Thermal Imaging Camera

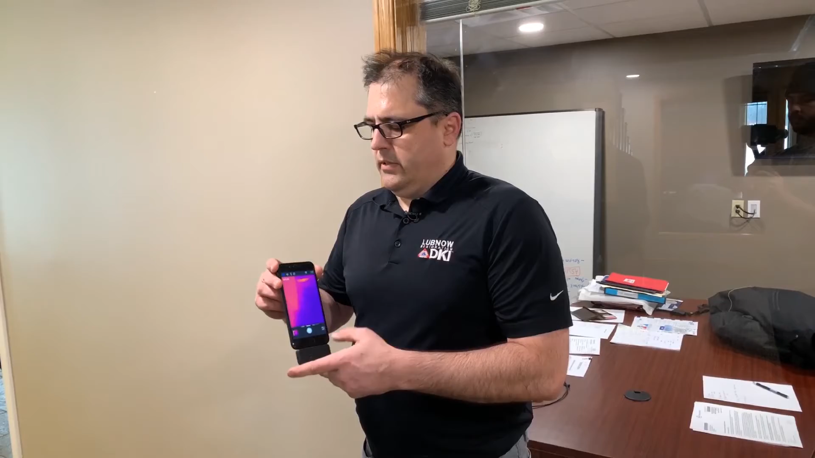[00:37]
it gives us thermal image of building materials.
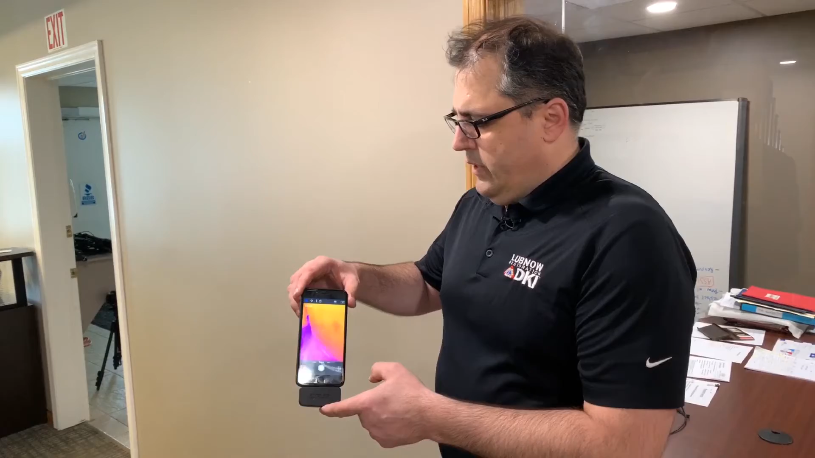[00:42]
As you can tell I've wet the wall right here in this area and the thermal imaging camera is picking up the temperature difference.